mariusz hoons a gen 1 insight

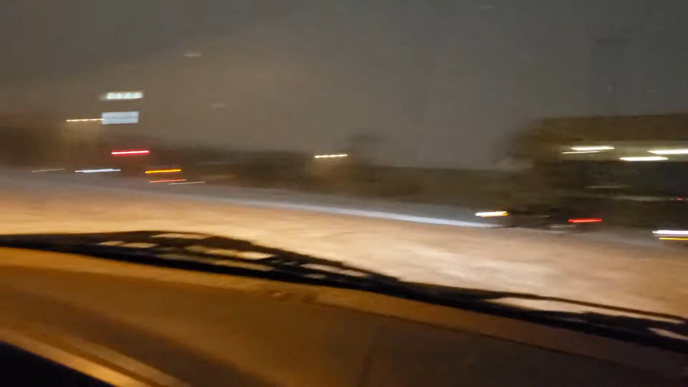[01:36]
There's that little bit where there's like some pavement and it's starting to come down. Just, uh, I was just flat on the floor. We end up the wrong way. That's been happening. I do my drift and then the car like, uh, repositions itself and it's heading straight for the curb.